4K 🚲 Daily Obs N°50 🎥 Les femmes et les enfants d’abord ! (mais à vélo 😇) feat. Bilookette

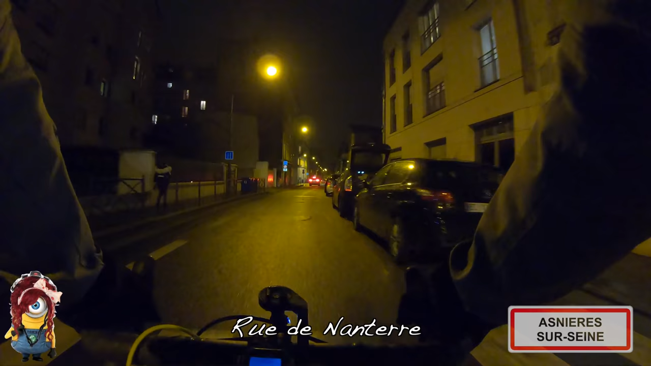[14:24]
de la rue de Nanterre donc qui sont à l'extrême bout tout à la fin de cette rue de Nanterre elle est très très longue cette rue elle est un tout petit peu plus qu'en faux plat montant on peut dire
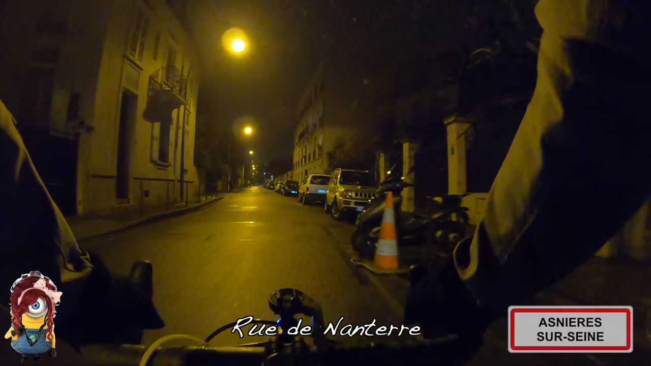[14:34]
qu'elle grimpe un peu voilà et elle va ensuite aller s'engouffrer donc venir rue Barbus en direction de la gare de bois colombe
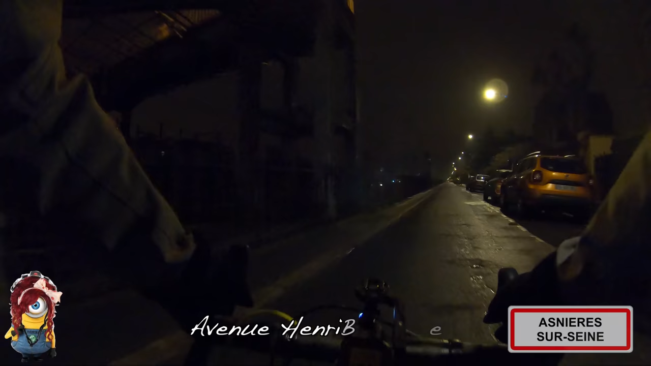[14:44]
alors c'est une rue où quand tu es suivi par une auto tu te sens pas forcément bien parce que là typiquement il n'y a
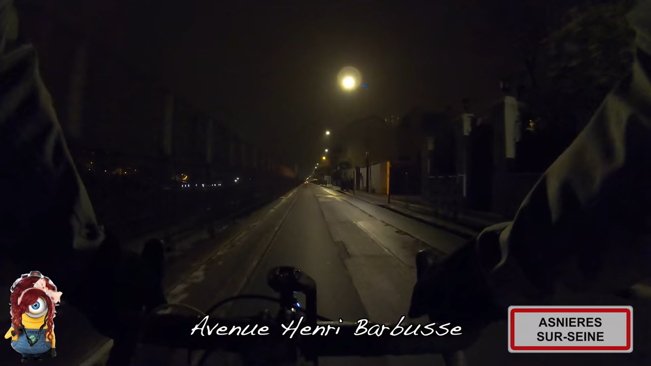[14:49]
jamais la place pour te doubler mais c'est limité à 30 donc qu'est ce qu'elle fait elle roule au dessus de 30 comme ça elle est tranquille ça me rappelle un peu cette déviopse que j'avais fait il y a plus d'un an il y a 15 mois avec ma copine Isabelle où j'avais beaucoup parlé de du cyclisme au féminin du cyclisme urbain au féminin et du peu de visibilité qu'on